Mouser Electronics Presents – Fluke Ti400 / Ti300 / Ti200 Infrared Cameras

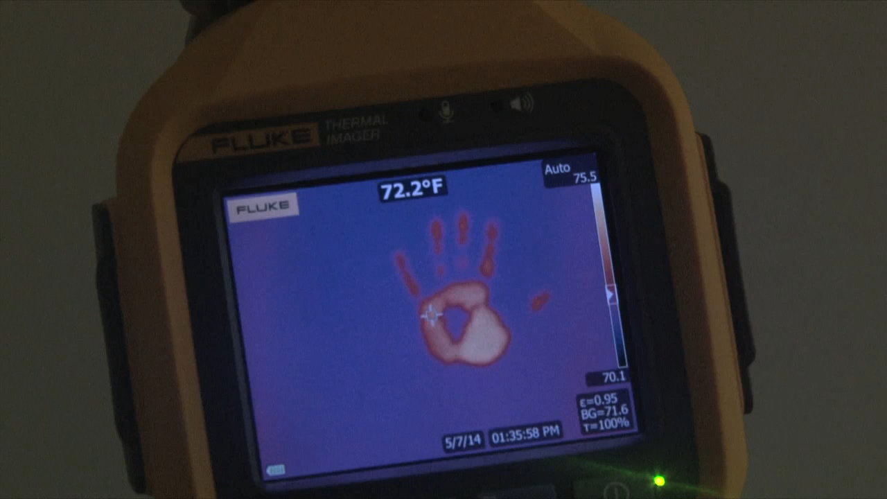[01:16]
On screen: spot 72.2°F
With the laser sharp focus feature, which is this forward trigger,
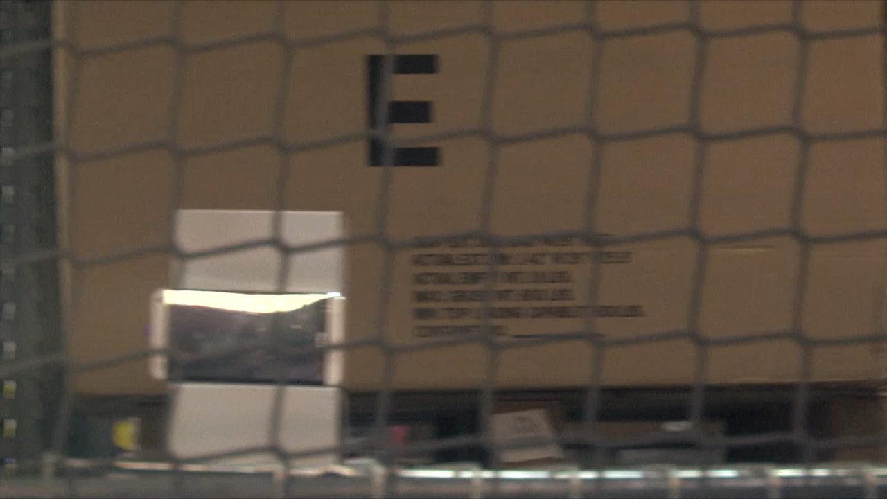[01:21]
you can identify targets through mesh, chain link, grates, whatever.
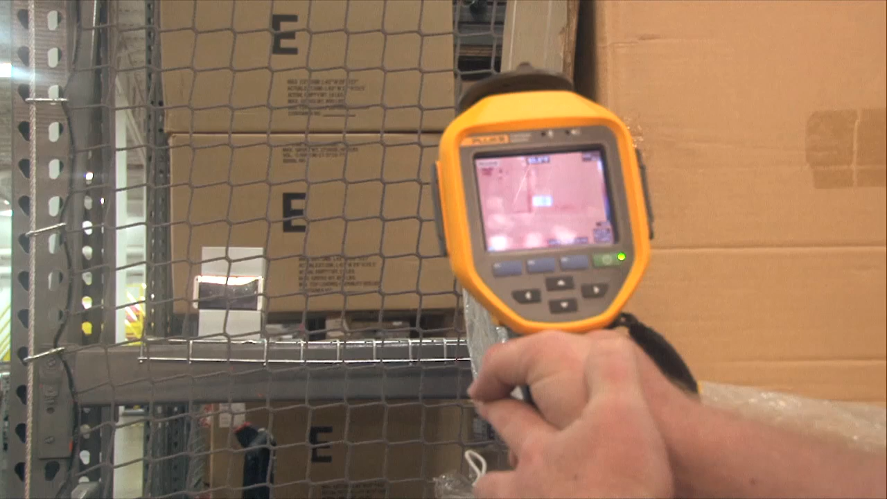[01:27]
It's going to autofocus on that target, not the nearest thing, which is the grate, and give me a reading on that far object.
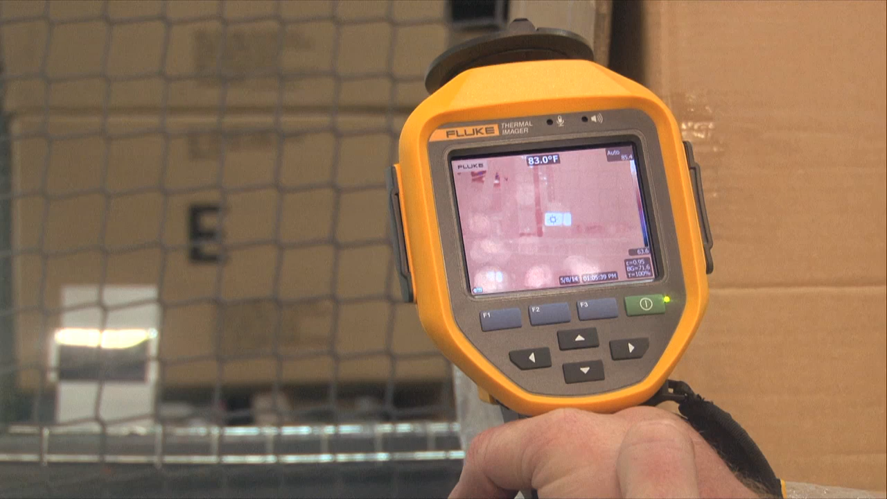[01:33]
On screen: spot 83.0°F
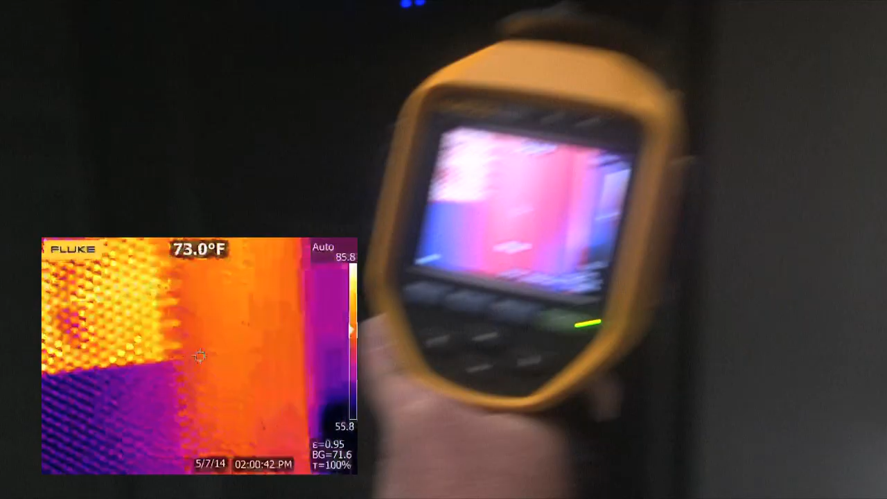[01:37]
On screen: spot 73.0°F
Here we are in the Mauser server room.
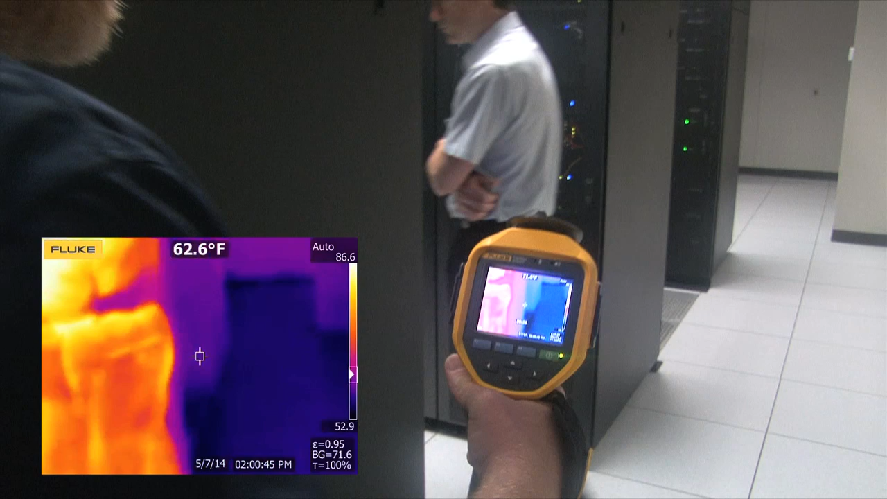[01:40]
On screen: spot 62.6°F
The laser sharp autofocus is a great asset to make sure our equipment is running within spec.
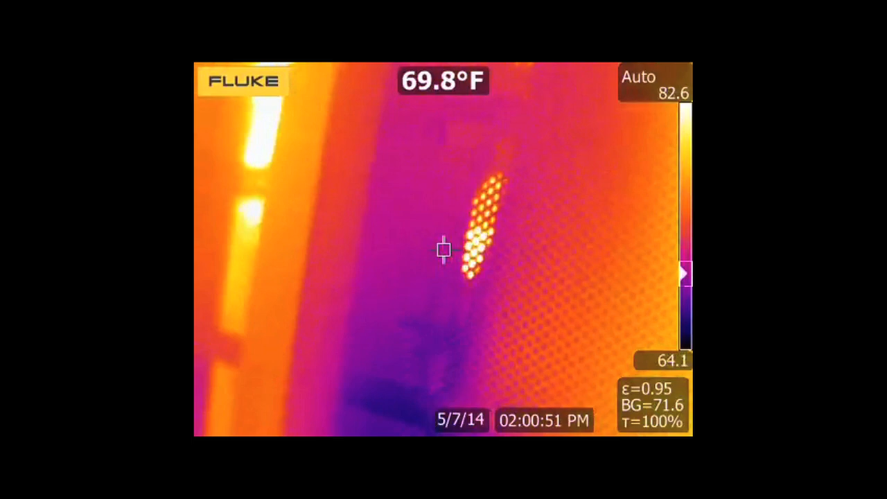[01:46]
On screen: spot 69.8°F
Here's a time lapse featuring the new Panasonic GAN power transistors.
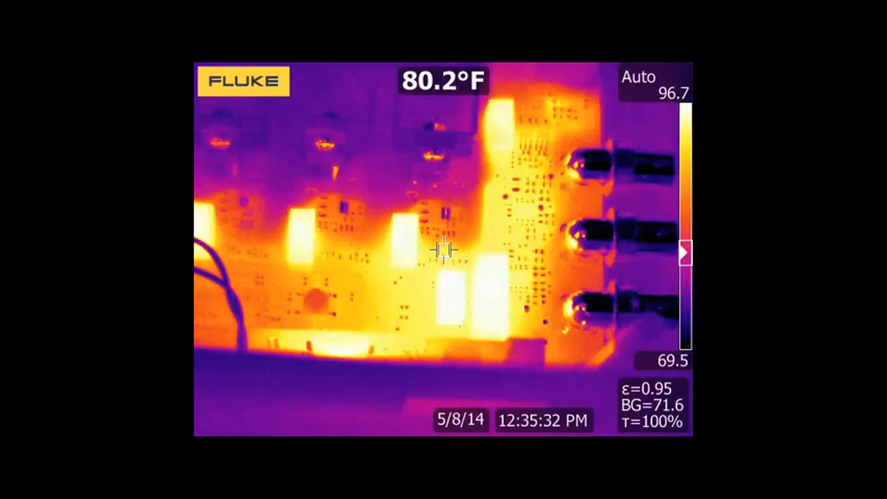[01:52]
On screen: spot 80.2°F
As you can see, they're running cool at high voltage.
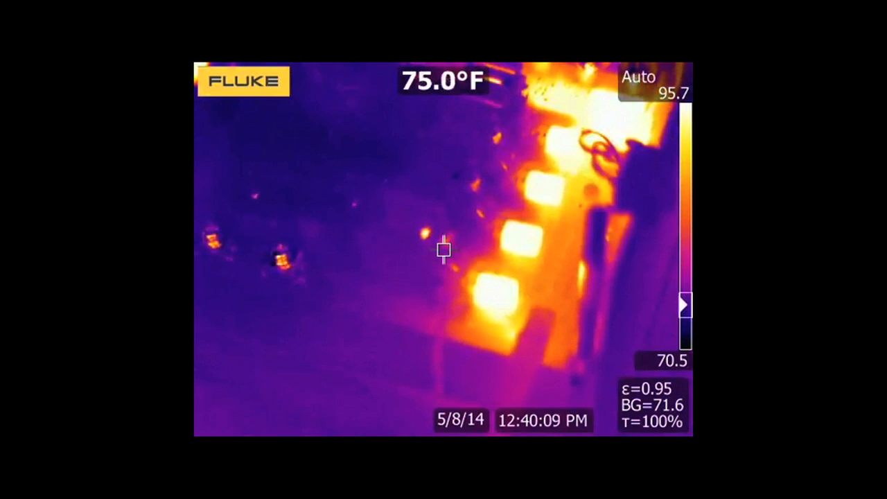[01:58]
On screen: spot 75.0°F
This is also handy for automotive functions.
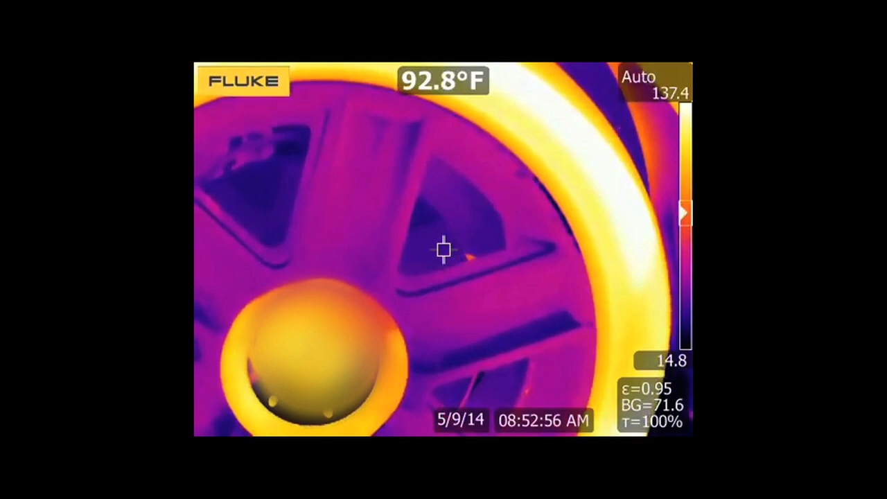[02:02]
On screen: spot 92.8°F
As you can see, I'm checking the brake discs on my car.
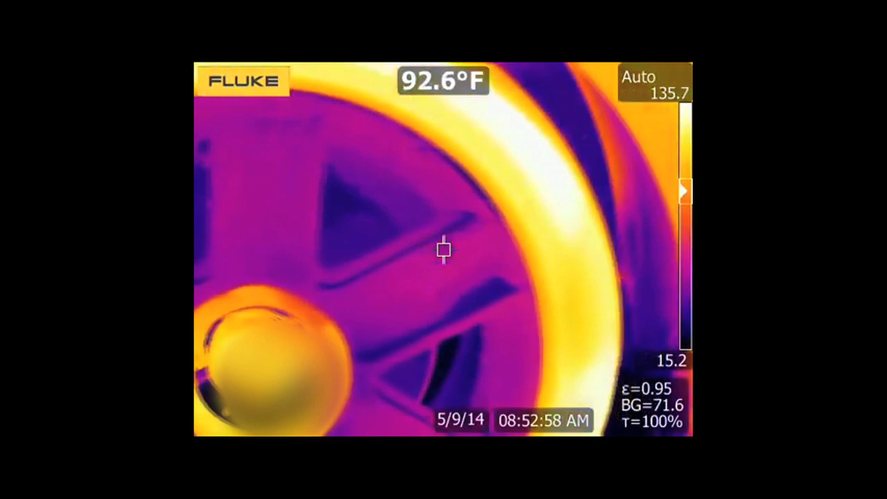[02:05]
On screen: spot 92.6°F
Right now it is just standing still.
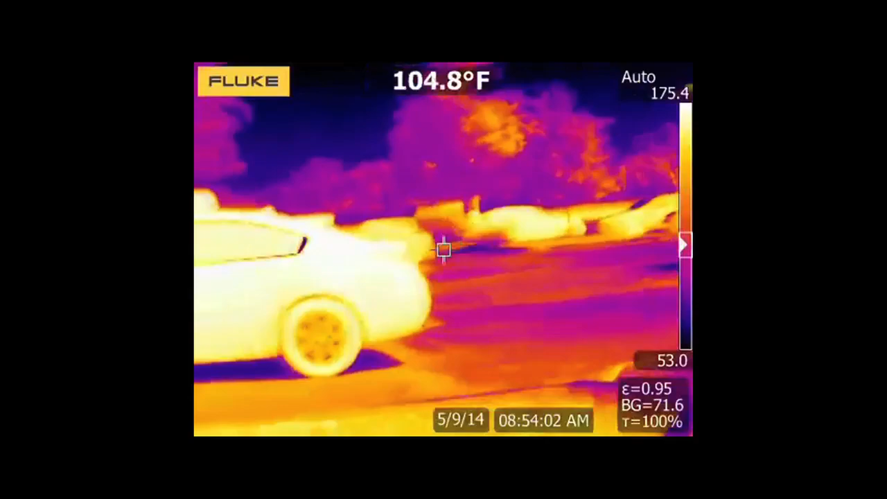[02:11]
On screen: spot 104.8°F
And after we've driven around and applied the brakes, you can see the difference in temperature.
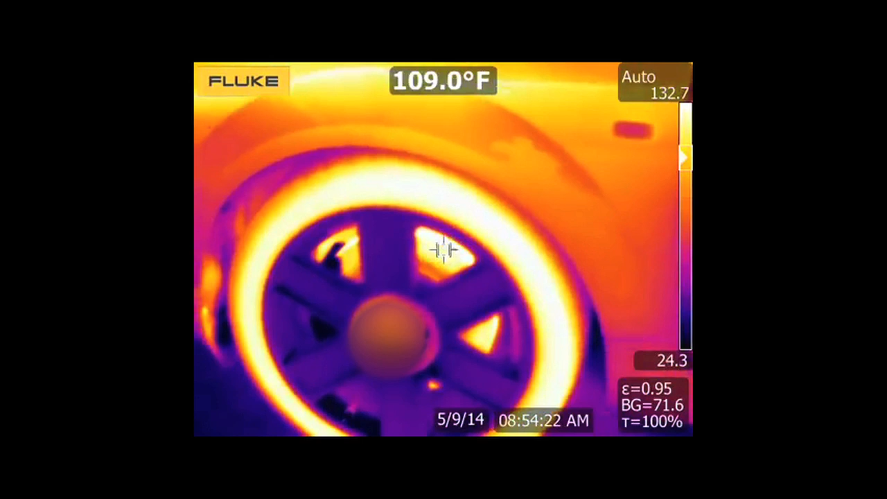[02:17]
On screen: spot 109.0°F
And in the engine compartment, you can see the various temperatures throughout the motor.
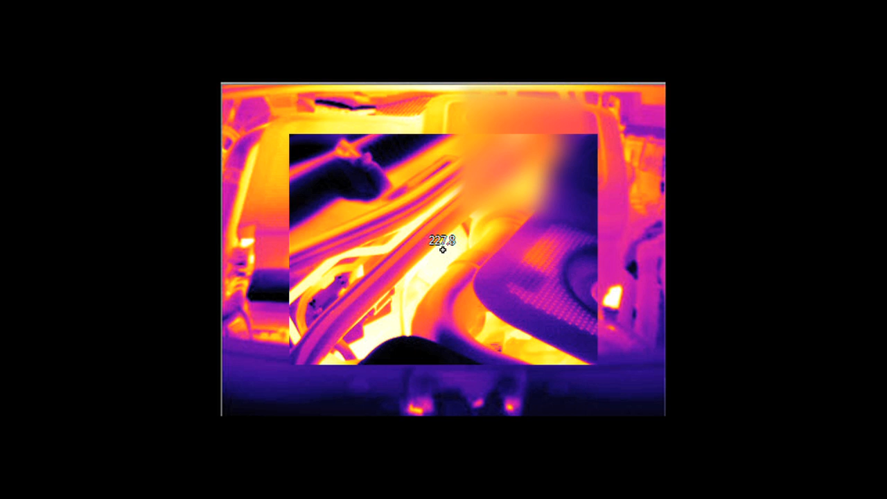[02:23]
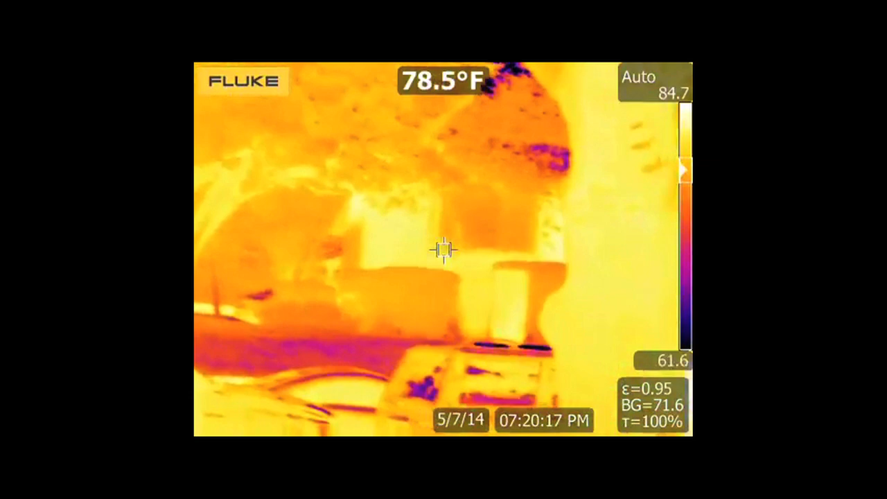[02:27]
On screen: spot 78.5°F
And in the dark, it's also a handy Ninja detector. Ninja, get out of here!